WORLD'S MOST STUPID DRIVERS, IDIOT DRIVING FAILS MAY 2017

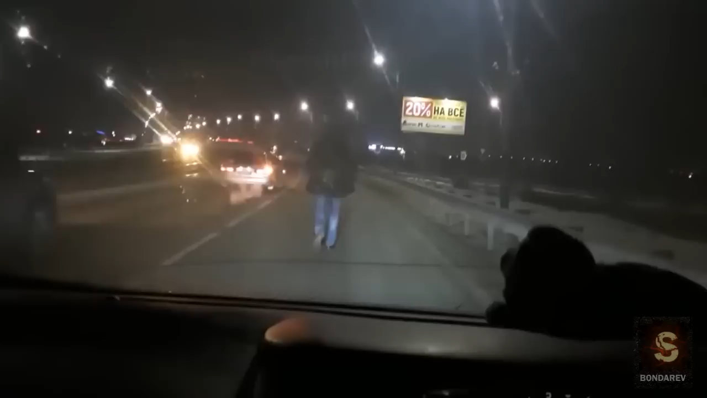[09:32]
Это участник дорожного движения. В данный момент он двигается по правой полосе нашего нового моста. Скорость соблюдает в пределах 5 км в час. Он еще что-то пританцует. Видимо, правый поворот он включает, я так понимаю. Да, совершенно верно. Он включил правый поворот и повернул направо.